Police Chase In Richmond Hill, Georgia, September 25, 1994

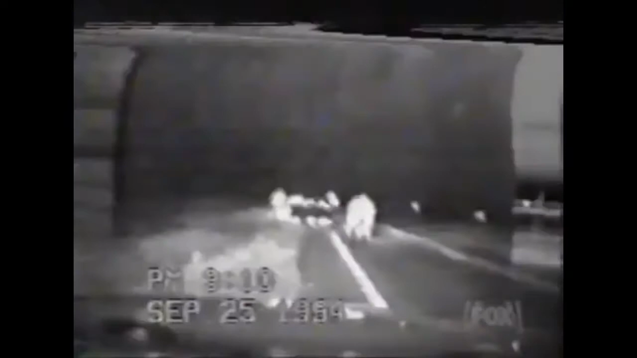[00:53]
Once again, he's off and running, careening down the highway. He's hell on wheels. Request assistance.
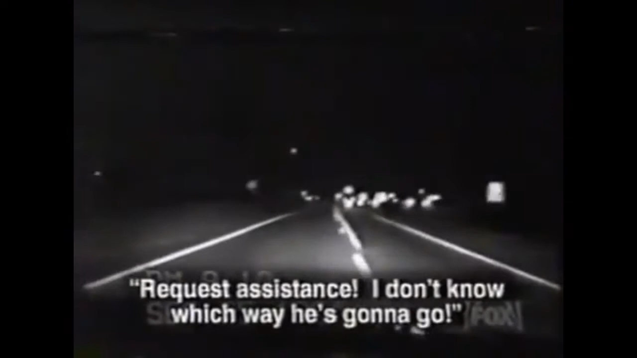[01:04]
I don't know which way he's gonna go.
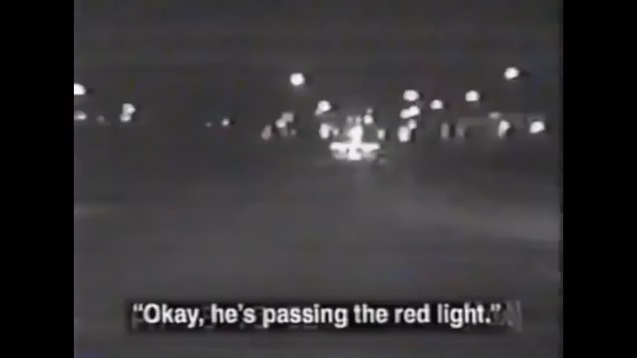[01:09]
Then the biker suddenly switches gears and races toward the army base.
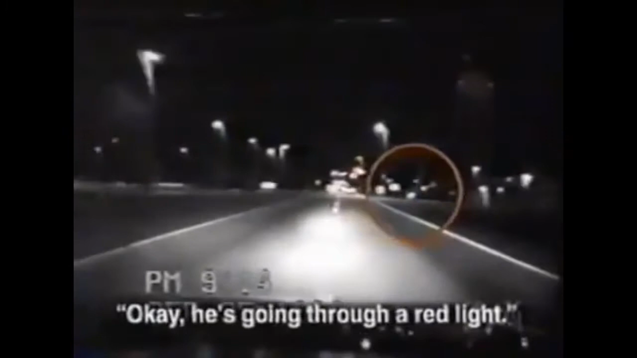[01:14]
Where military police attempt to catch the daredevil driver.
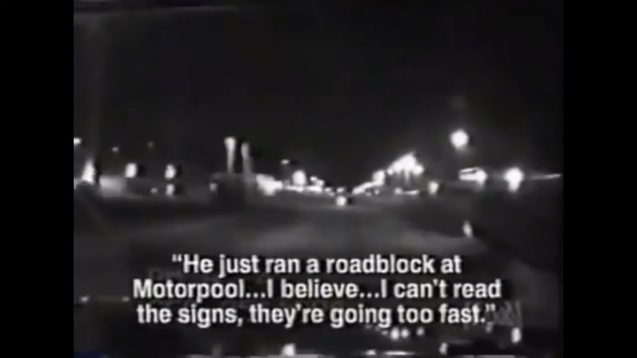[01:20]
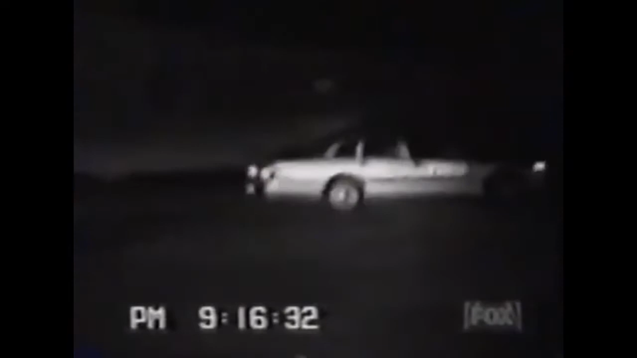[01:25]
As police close in, the suspect tries to push the limits further. And even the best driver can push it too far. He takes the corner a little too fast and hits the pavement.